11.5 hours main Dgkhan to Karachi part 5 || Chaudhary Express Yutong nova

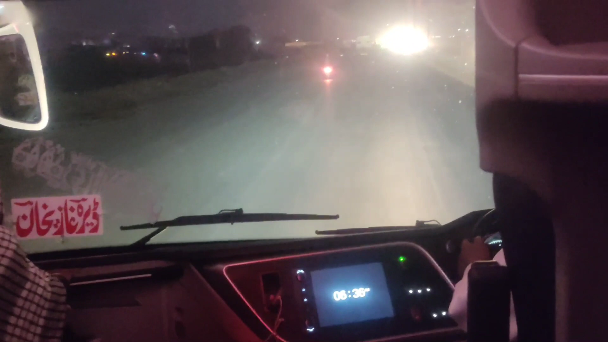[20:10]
दोस्तों इस वक्त 6:37 हो रहे हैं, जैसे कि आप सामने बस की घड़ी में भी देख सकते हैं। तो हम तकरीबन